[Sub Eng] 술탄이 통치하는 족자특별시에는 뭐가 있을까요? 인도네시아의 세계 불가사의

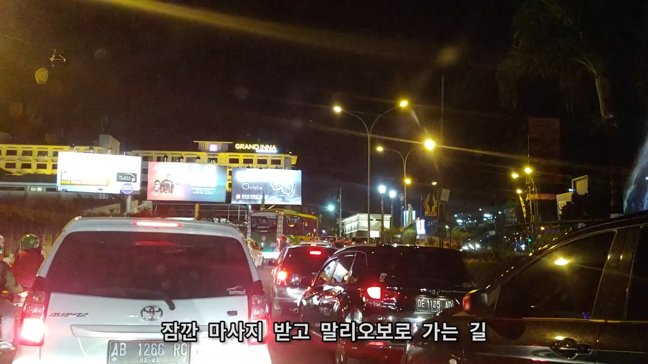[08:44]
저희가 중간에 너무 피곤해서 마사지를 잠깐 받고 이제 말리오보로로 가는 중인데요. 말리오보로는 족자에서 가장 유명한 거리 이름입니다.